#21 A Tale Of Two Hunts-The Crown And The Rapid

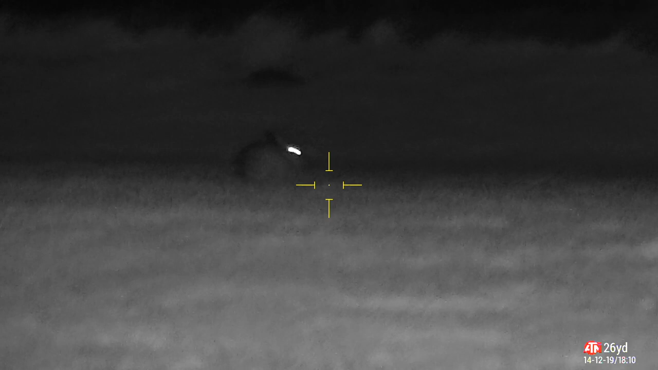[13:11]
you just come out and trundle to my right hand side it's a bit further away this is a master class i'm not to set yourself up for a shot though because it's over to my right at 90 degrees i'm sort of
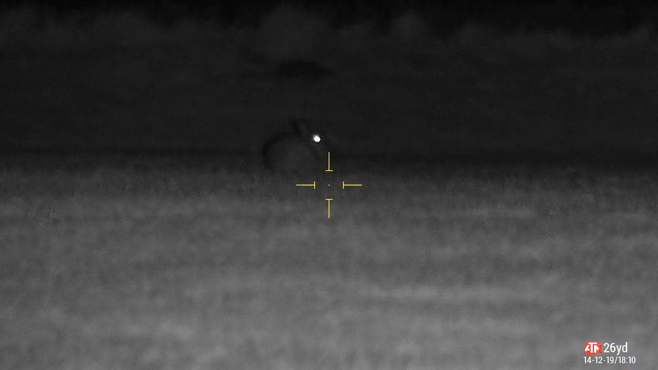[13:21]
laying at 90 degrees on my shooting mat trying not to put my jeans on the wet grass so i'm sort of bent round on the gun leaning over it make a mess of the rangefinder push it out of its bracket so i have to try and hold it in position while i'm propping the gun up while i'm trying to get a reading so just for the sake of not getting wet i'll make a right hash of this
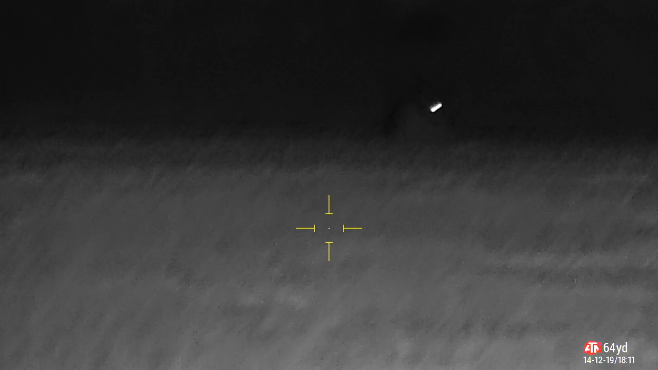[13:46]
i'll get there in the end though promise you
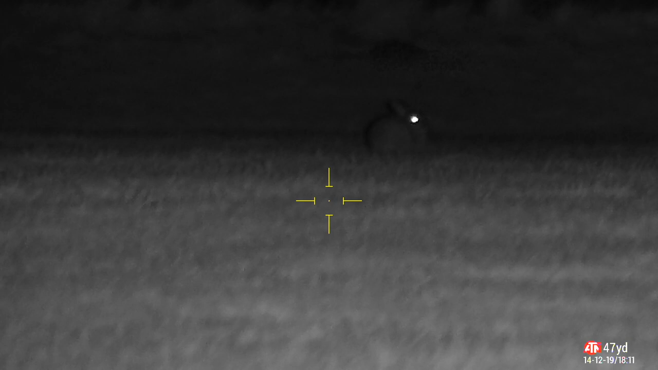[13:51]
the rabbit was really patient i'd like to thank him for his patience he was very understanding
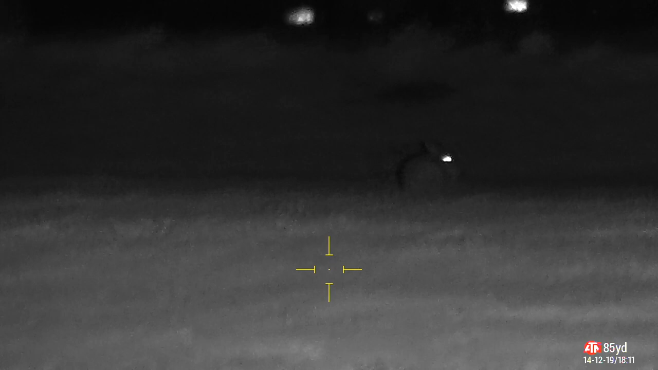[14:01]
definitely not 85 yards away so come on let's get sorted out now right swung round let's get sorted
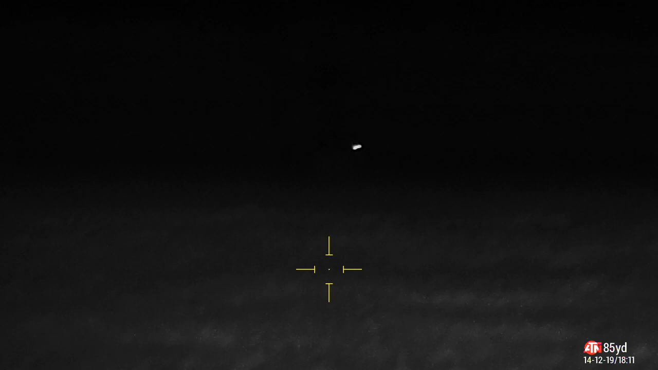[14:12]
get the bloody range finder sorted out if you notice it's horizontal um because i've got enough room to swing the bracket round on the uh rapid so i can it's easier to have it horizontal
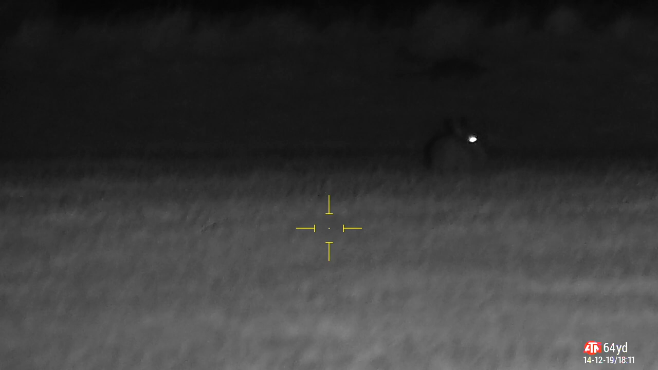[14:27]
because you get a better more accurate reading on rabbits more than anything
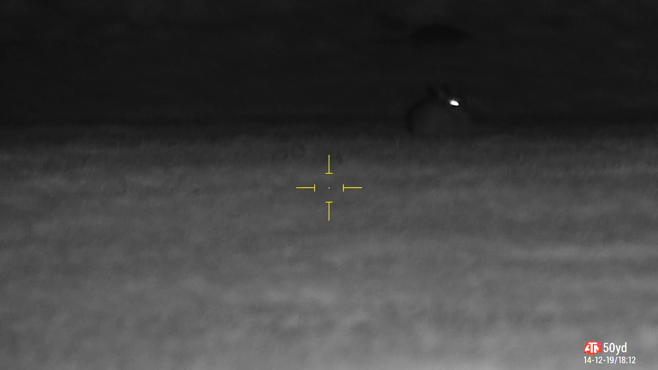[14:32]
here we are 46 yards a bit of a breeze
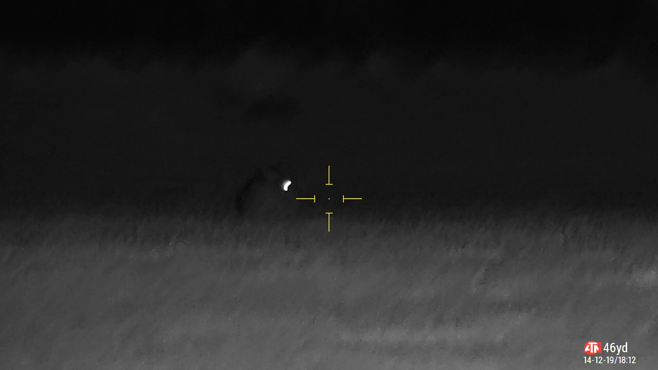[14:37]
let's have a zoom in let's just get the infrared light powered up a bit more it's on its lowest setting this is a bit further away
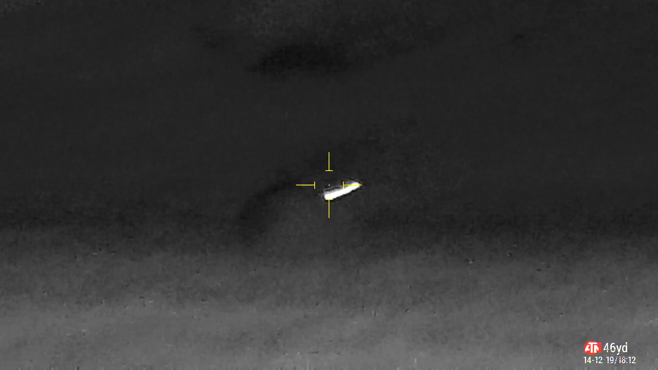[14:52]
there we are a bit brighter
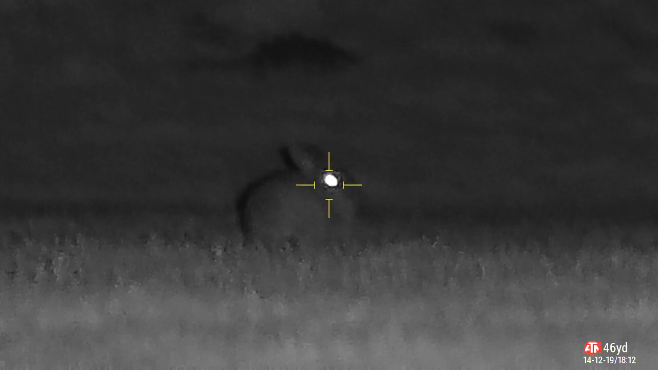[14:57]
so now what do we do don't allow enough windage
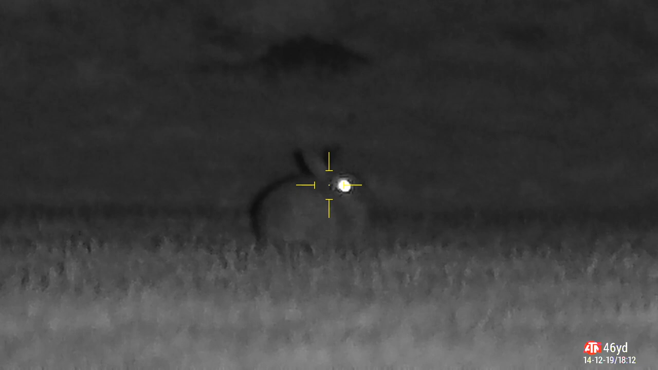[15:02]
put the pellet straight in front of his eyes luckily it was uh decent enough to hang around